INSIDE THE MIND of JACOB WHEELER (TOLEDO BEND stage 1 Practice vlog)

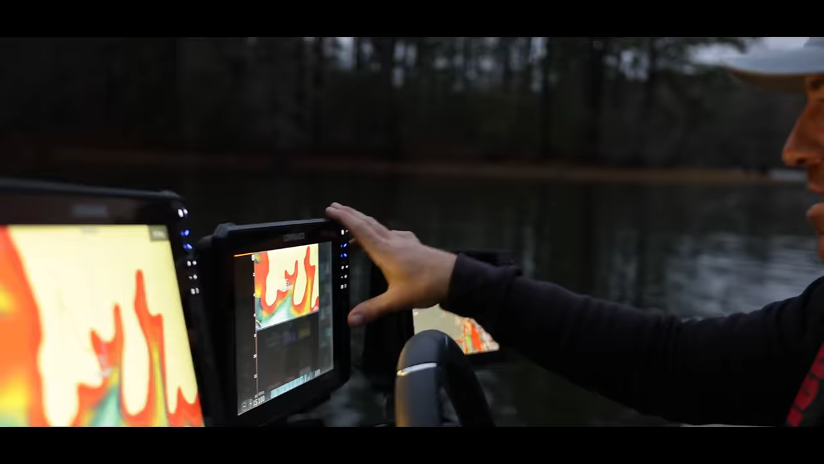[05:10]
All right, water temperature is 55 degrees. So cool. Yeah.
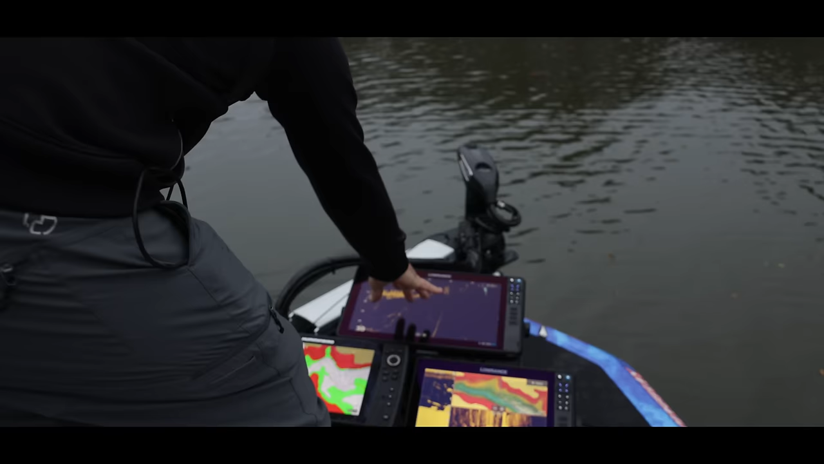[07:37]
Let's say you're just falling in the middle of the actual ditch or creek channel is what you would call it.